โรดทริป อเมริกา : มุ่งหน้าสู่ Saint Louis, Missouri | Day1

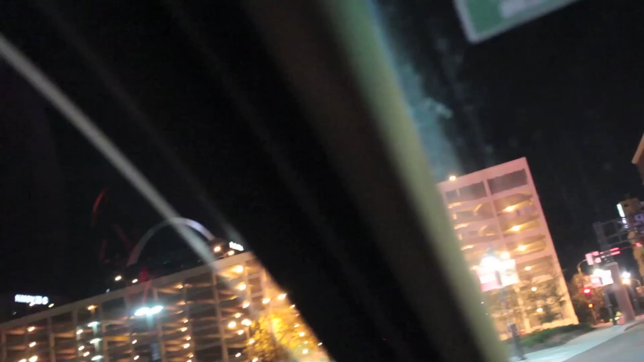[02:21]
nuclei louisเข้ามาตินที่ congratulationsยัมมากที่เห็นอยู่